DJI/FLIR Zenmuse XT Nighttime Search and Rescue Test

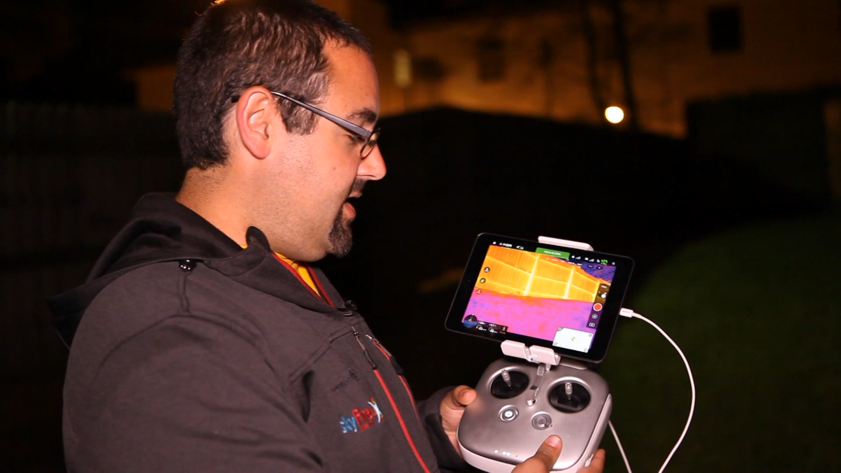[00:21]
So I've got the XT set up, we're on the Inspire 1 here, you can see the beautiful color picture here. I've got my colleague Adam Weaver with me.
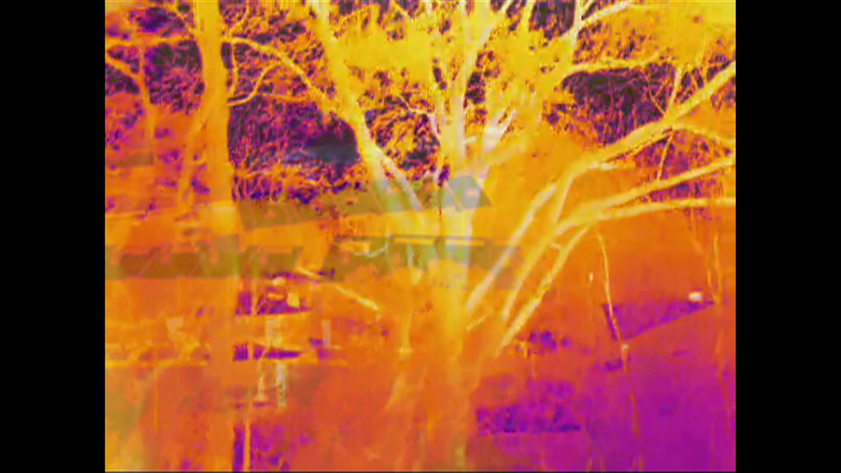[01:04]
Okay, so we've got the Inspire up in the air and we sent Adam out to the street and he's just going to simulate sort of walking down the street.
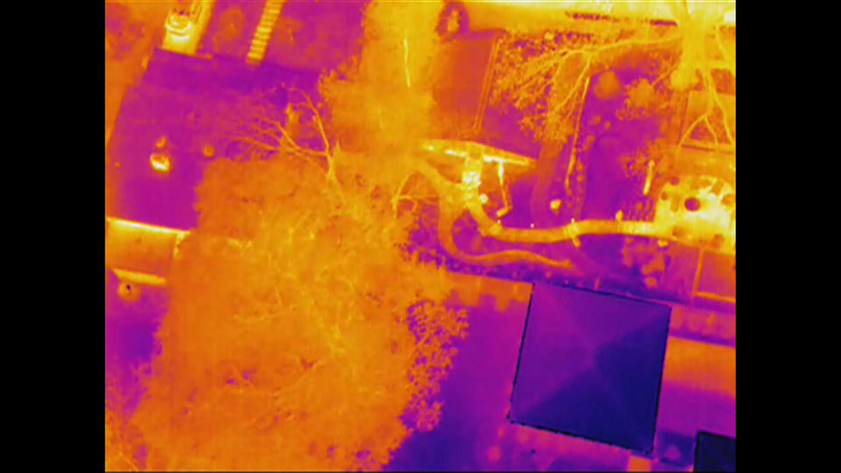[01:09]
And right now there's a lot to look at.
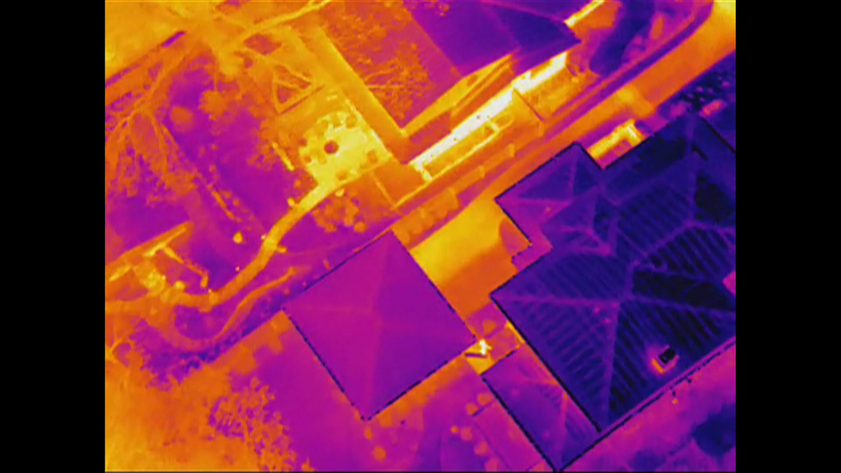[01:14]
Okay, so we're seeing the tops of houses. We do see a person there, so right away we're seeing them.
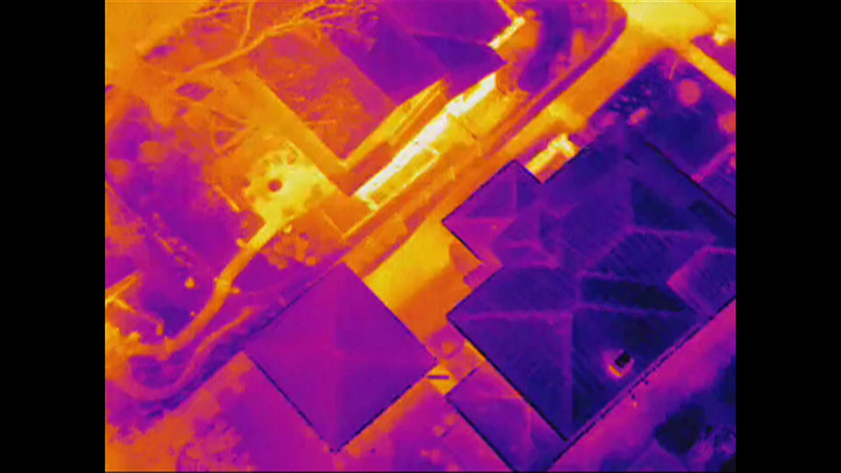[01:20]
But let's take a look. You can see I'll switch between the different color palettes so you get an idea of the different heat signatures that are around.
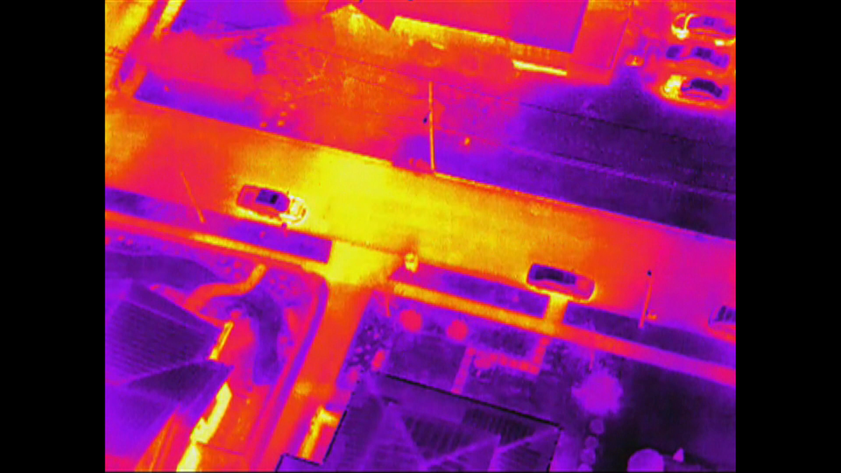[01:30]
And now what I'm going to do is go ahead and turn on isotherm mode.
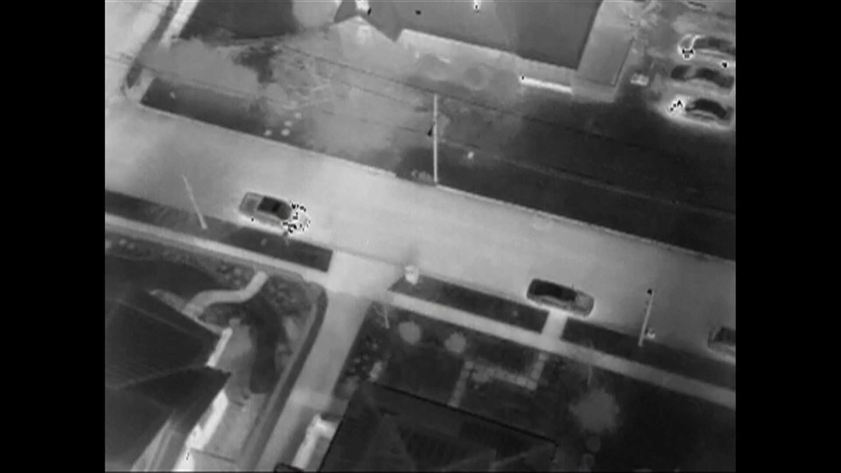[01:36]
So again, we're looking for something between 78 and 98 degrees. Spin around here.
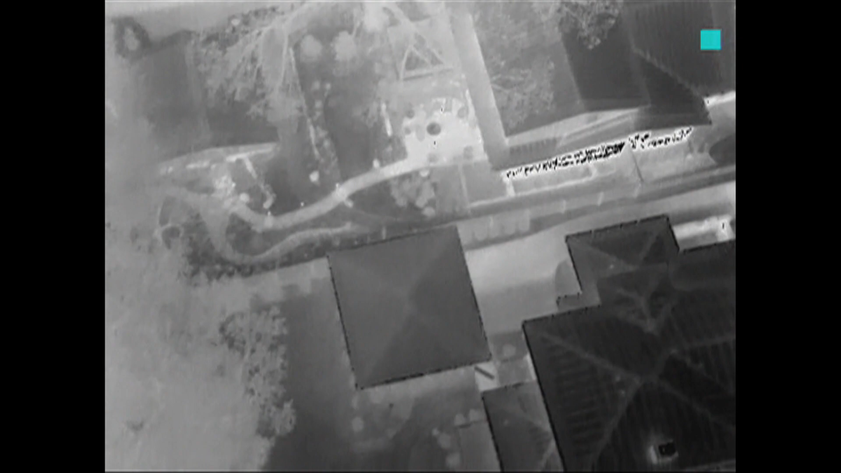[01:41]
Now of course this is the 19mm lens, so this is a pretty narrow field of view.
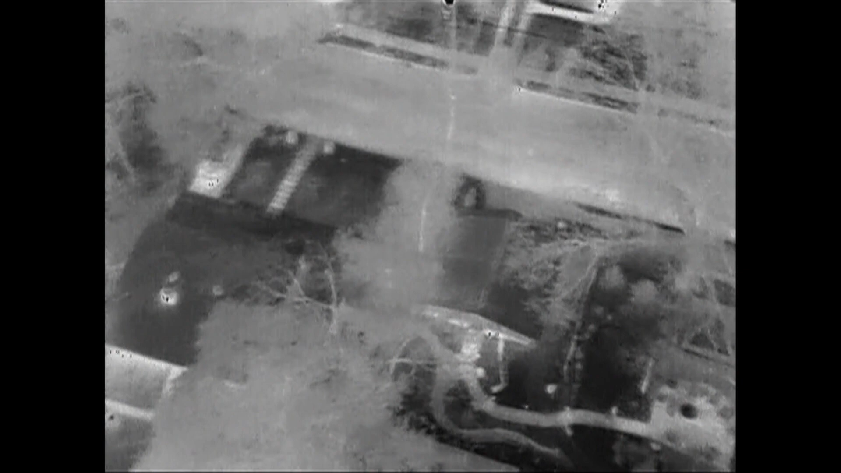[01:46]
If you were using the 7.5,
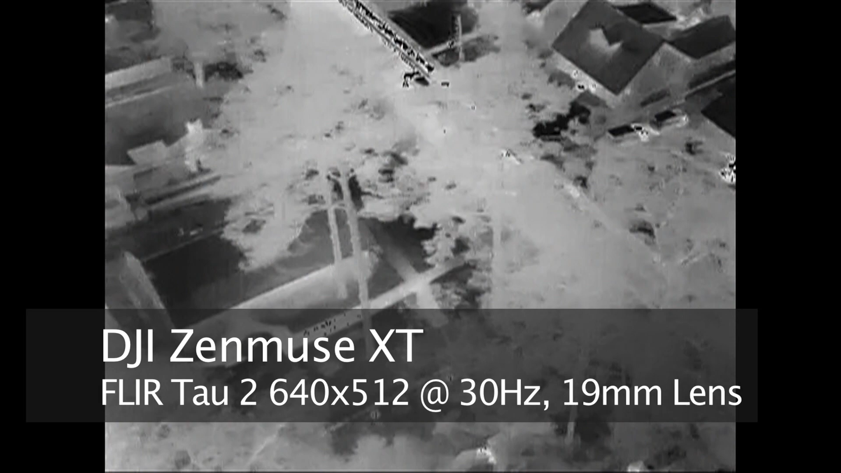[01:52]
9 or 11mm lens, you'd be seeing a lot bigger field of view. So now I'm just kind of searching around. Looks like we've got a person there.
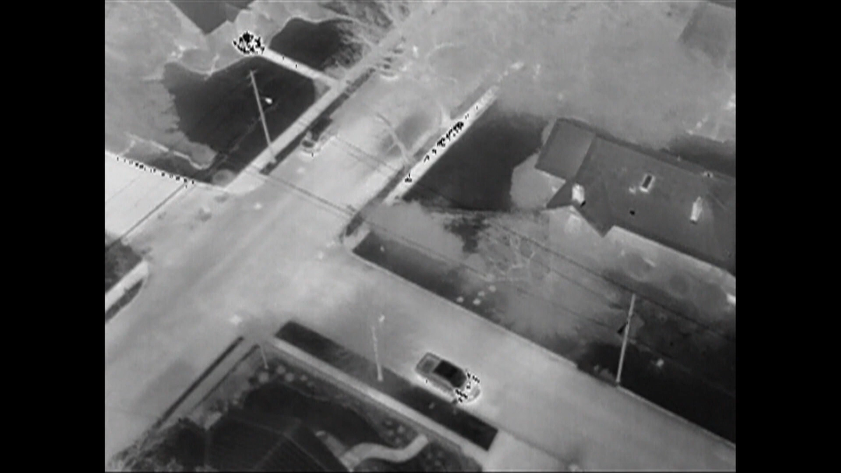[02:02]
And we're in white hot mode, so let's switch to, let's switch to,
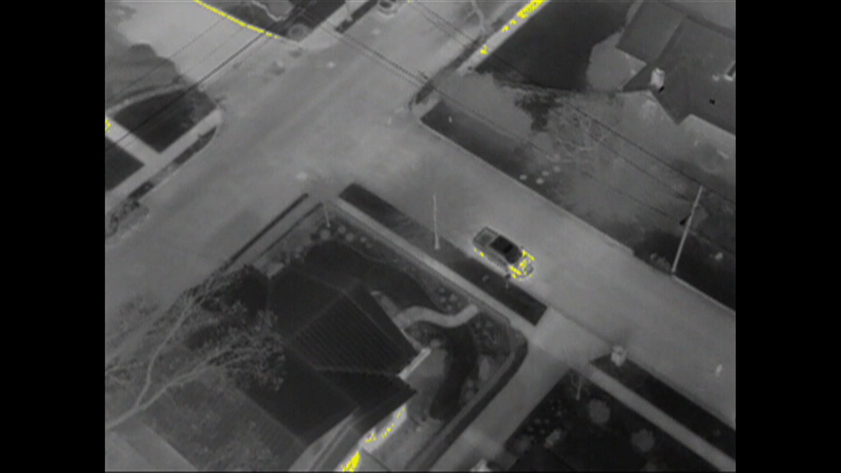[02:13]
there we go. Let's switch to rainbow mode here. Make it pretty easy to see.
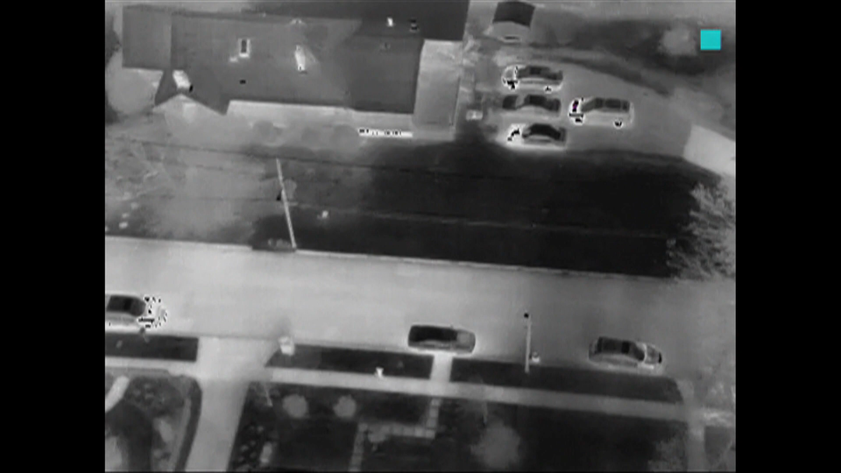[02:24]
And there we have Adam walking around. Now if we zoom in a little bit. Yep, there we go. We can see him running up and down the sidewalk there. You can zoom in even a little bit more.
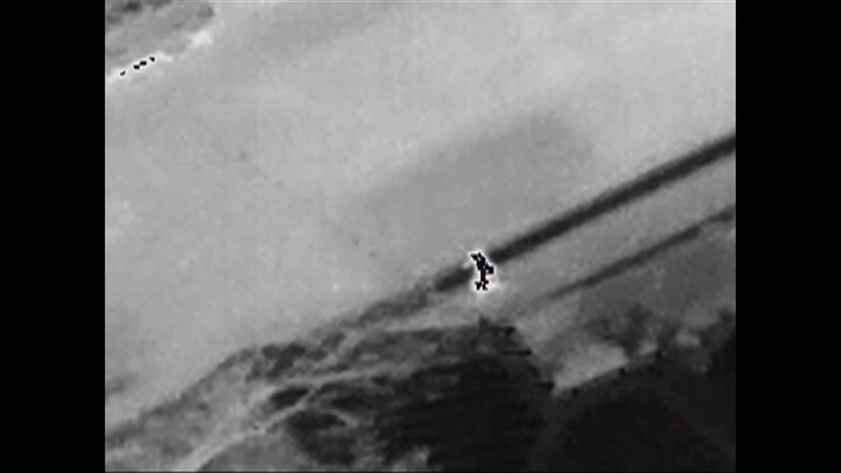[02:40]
See, we lost him behind the eave of the roof there, but there he goes again.
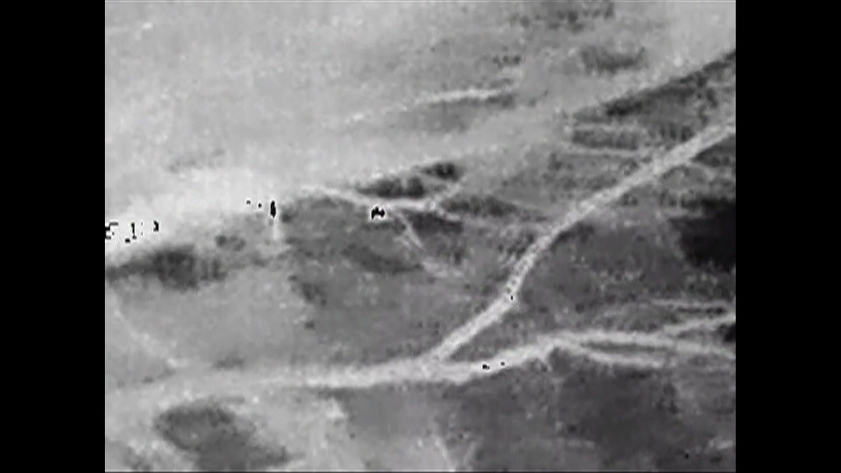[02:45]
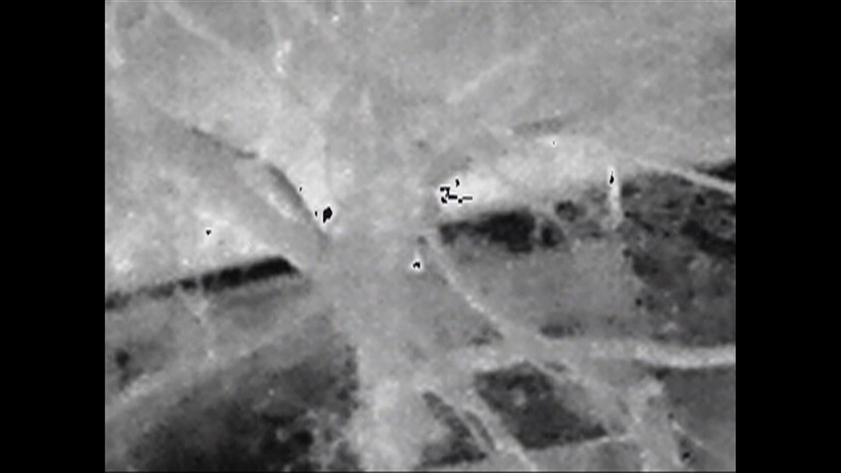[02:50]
Yeah, even behind the trees you can see him, you know, we're seeing him through branches and everything too, it's pretty cool.
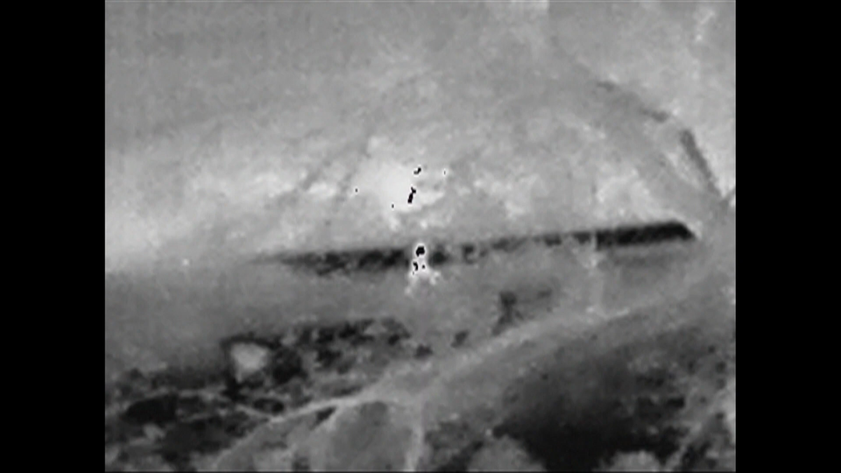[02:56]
And then we can just follow him.
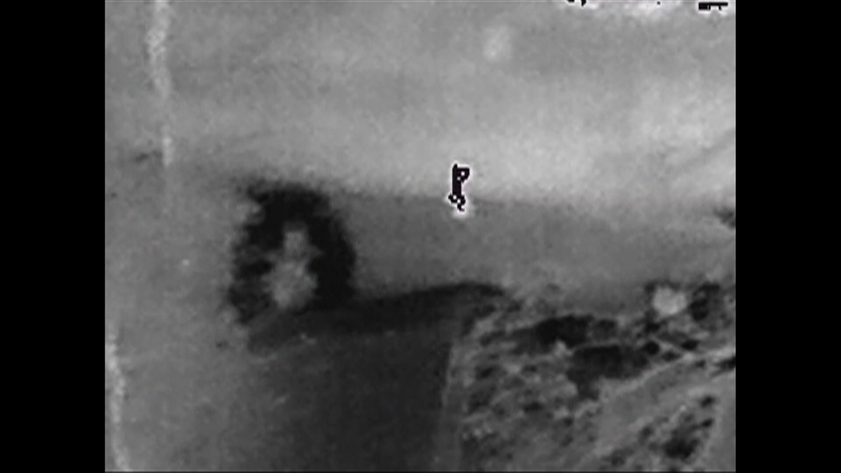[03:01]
Now of course we could fly over to that location and get a GPS reading as well.
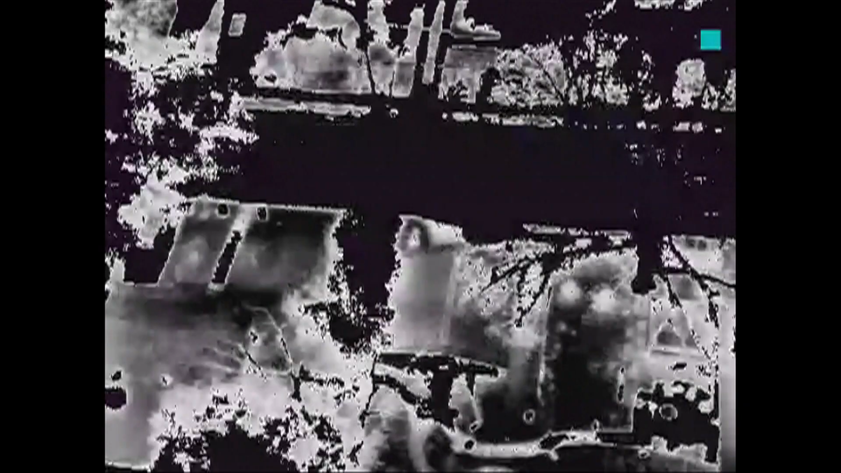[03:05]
So I'm going to come back to my zoomed out feature here. And there, yeah, even on, so the key with this is using the right color palette.